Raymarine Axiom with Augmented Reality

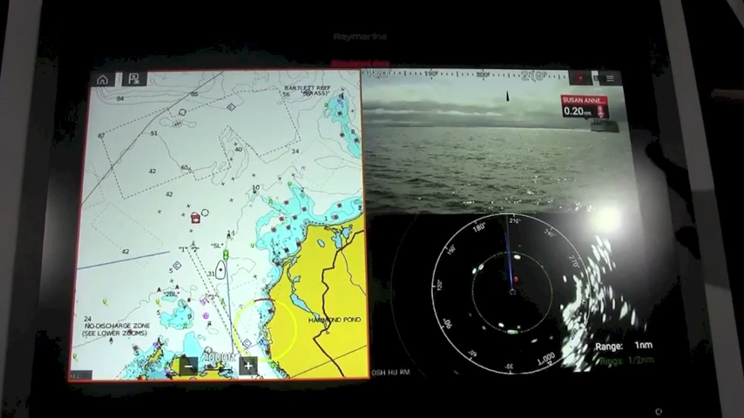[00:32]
AIS targets or waypoints. So let's take a look here.